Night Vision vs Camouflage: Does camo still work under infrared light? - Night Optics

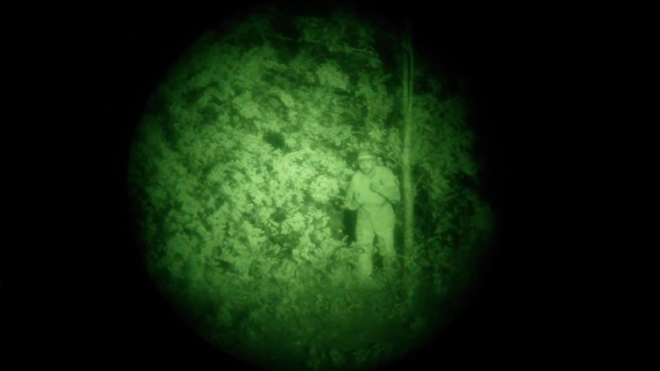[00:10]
I'm actually wearing camouflage head-to-toe and maybe you can't tell that right now but I'll prove it by switching on this camera right up here check
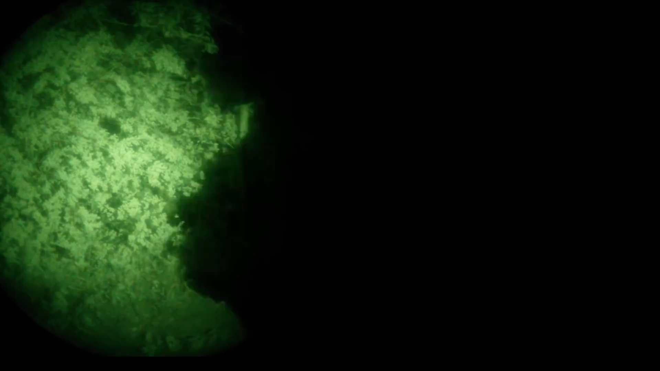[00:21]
it out this is Marpat head to foot
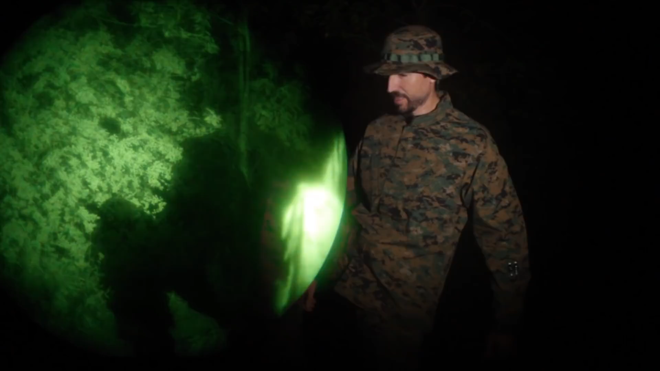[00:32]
these are all different types this right here you're looking at true spec this is one of their h2o proof beanies I believe this is
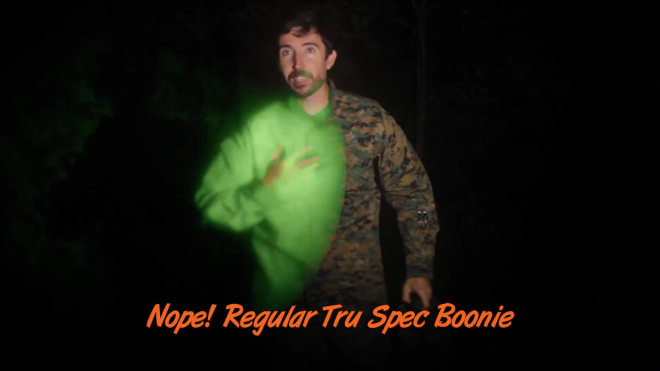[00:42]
a proper top and these are the true spec h2o pants and you can see that the the amount of light that's sent back to a night vision device
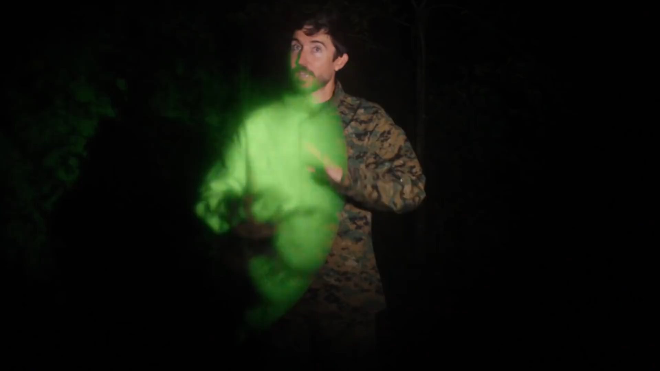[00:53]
is totally different based on what kind of inks they use maybe what materials they use so we're going to take a look at a few of those today
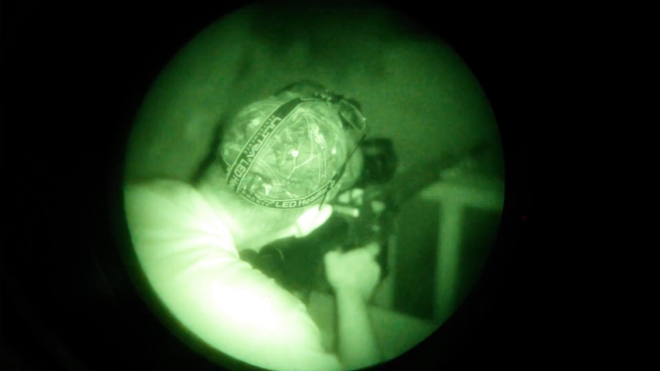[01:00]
we have been testing out some night vision devices from night
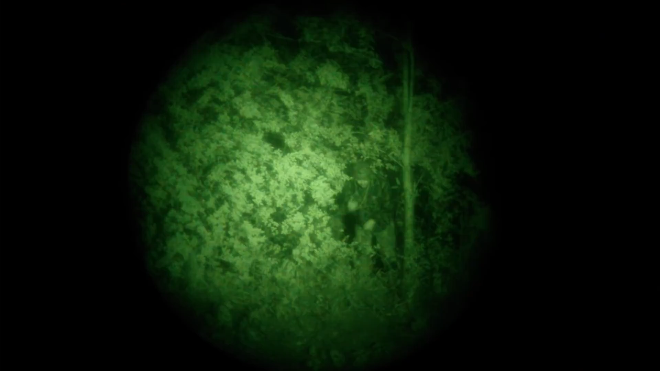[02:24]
we're looking at three different ones the hat is paramount outdoors this is a
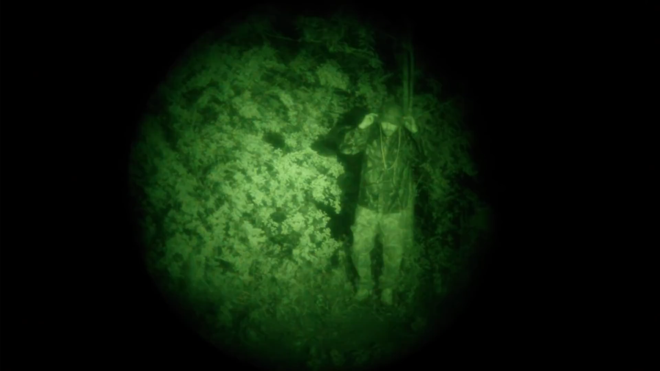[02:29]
it looks a lot like real tree it might actually be a real tree pattern I think it might be
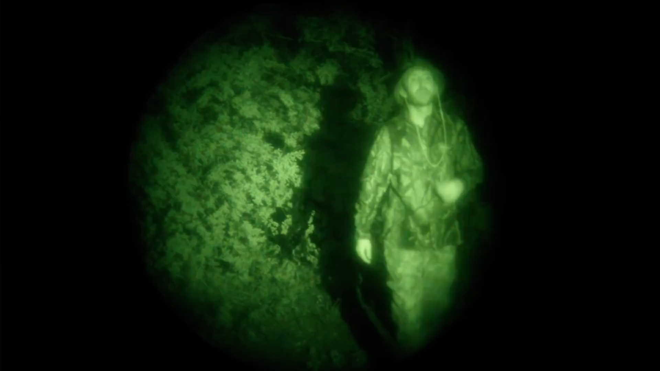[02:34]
the top is Remington and I believe
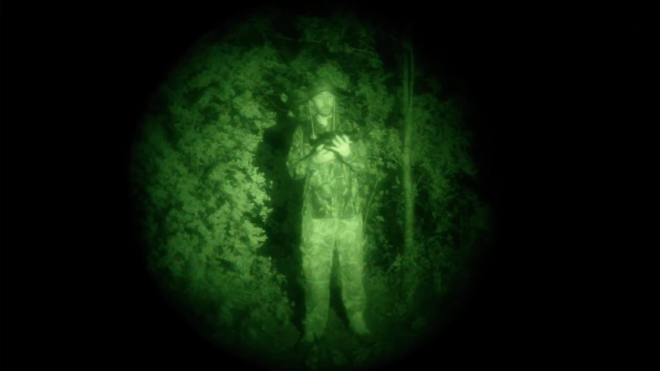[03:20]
this is the the actual rifle scope that we've been testing out this is a 4x
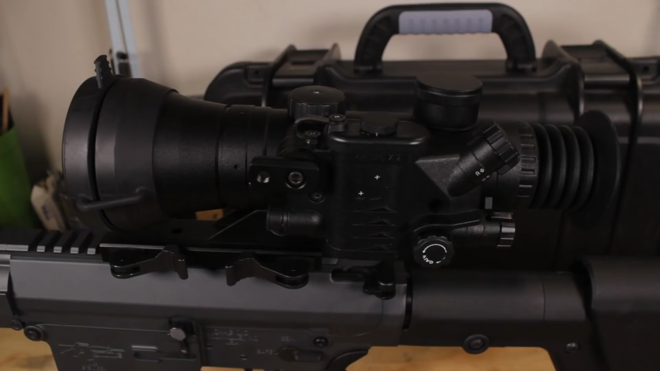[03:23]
brilliance 3 intensifier same thing this is the night optics d750 and this has performed brilliantly in the hunt that we did this really is quite nice the image is beautiful
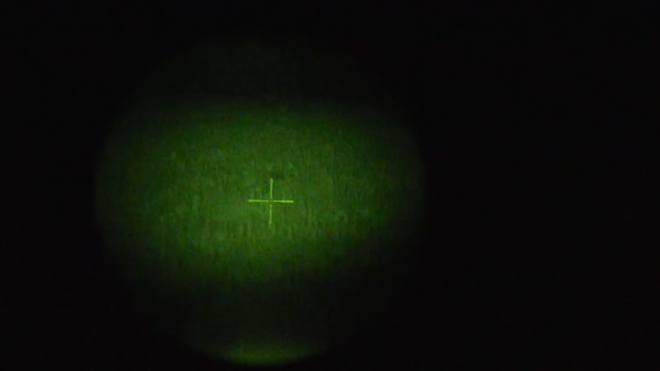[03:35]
through here you can see all kinds of detail and especially when you couple it with an intensifier or excuse me
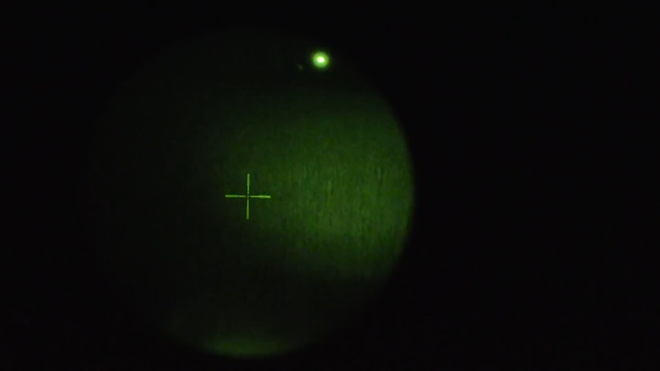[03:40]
an illuminator like we have actually pointed at us right now you can really get some good reflection off retinas I don't know if you can actually see that in my eyes right now but yeah it's a
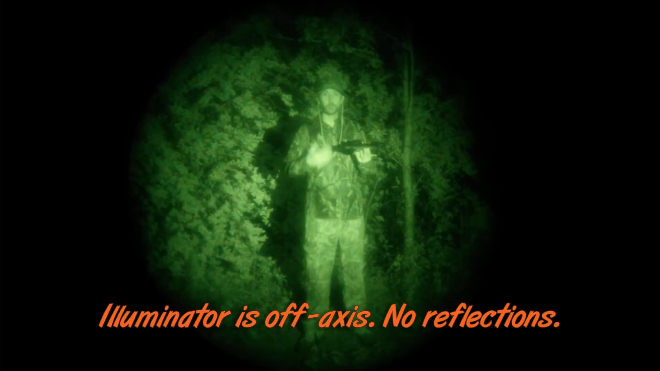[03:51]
great way to be able to spot game great way to hunt at night and deal with some pest animals just like we
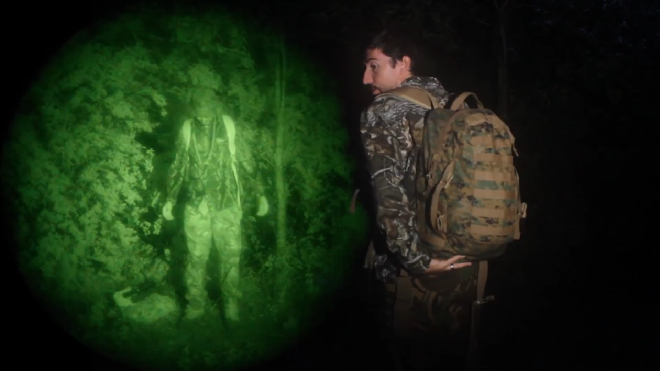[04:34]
military issue assault pack that goes with the marine ILBE system the ILBE improved load bearing equipment system I should mention that the boots that I'm wearing are the true spec side zip boots
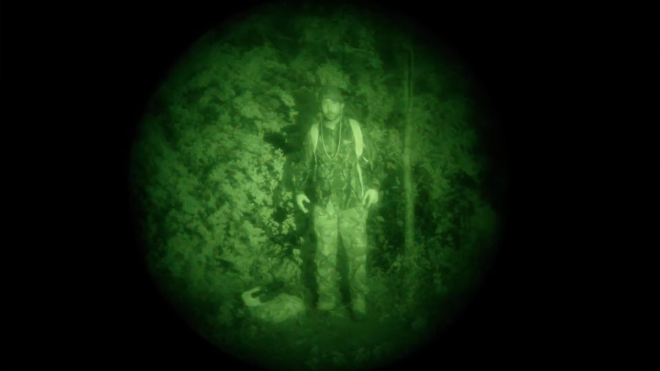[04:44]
they're really comfy and I've been testing them in a variety of situations including hunting and just some kind
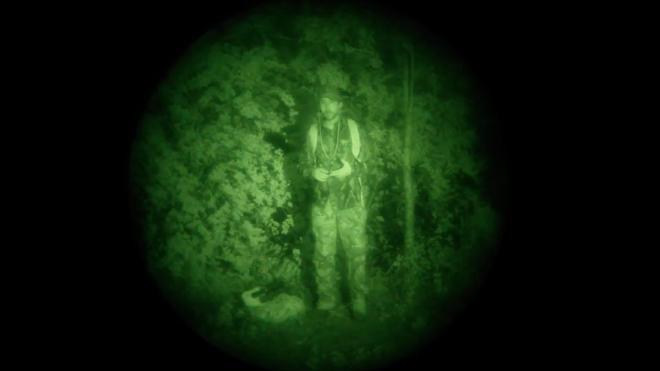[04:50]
of day hiking I'm really enjoying them and I'll be doing a full video on these later you can see that
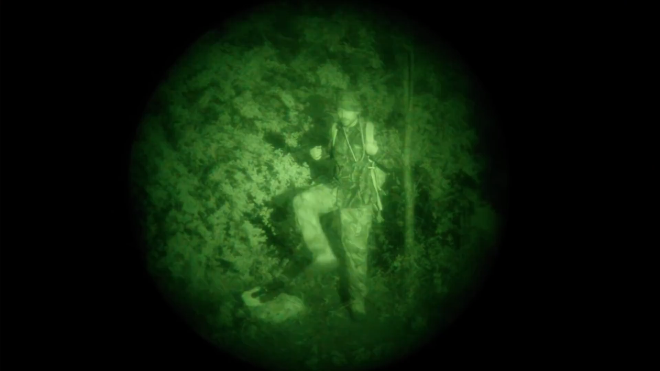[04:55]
they don't reflect back much so that's good this is an actual
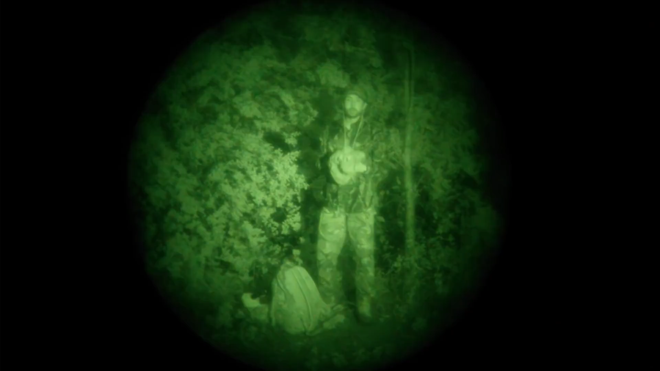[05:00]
marines issue tarpaulin or if you're British tarpaulin this is pretty much all
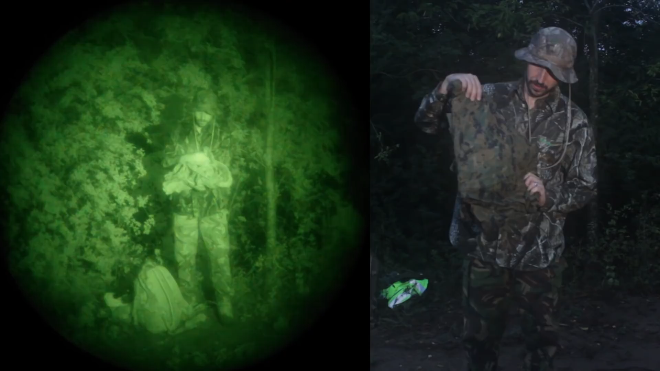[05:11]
polyester if I remember correctly it's very lightweight really nice tarp it's too bad that we can't really get these just you know buying them off the shelf pretty much when you get these back and you buy them on surplus they're in tatters this one only has a few holes I was pretty lucky with this one these are my true spec expedition pants these are ridiculously comfortable and again
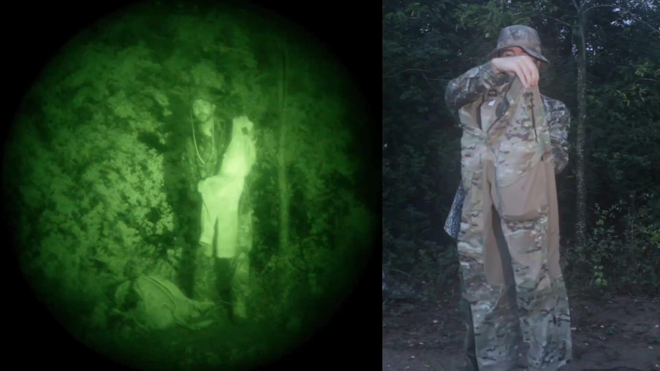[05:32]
I'll be doing a full review on these these are just fabulous they feel great I've had them out hunting here in the middle of an Oklahoma summer and I have not really been that uncomfortable in these they breathe well they have all kinds of neat stretchy places so it's easier to get over barbed wire fences and things like that yeah these feel really good and you can see that the camouflage works
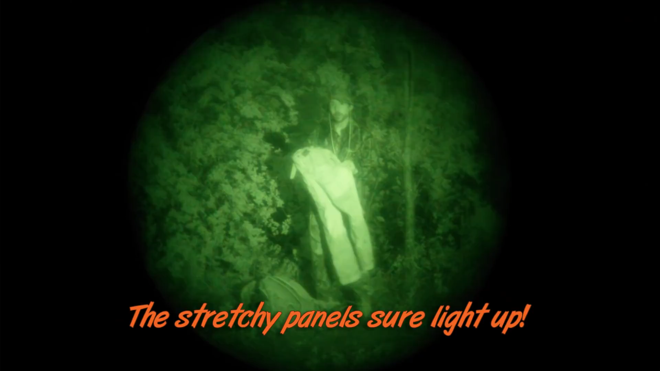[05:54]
a little bit but you do lose a little bit these are gap really inexpensive cotton camouflage pants these are these are pretty cheesy they did rip the first time that I went over a barbed wire fence right in the crotch they're pretty comfy to wear around I guess but aside from that these
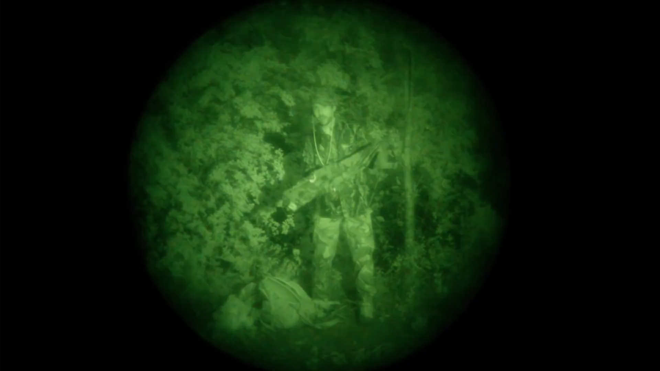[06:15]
are not hardcore now here's where things get fun this is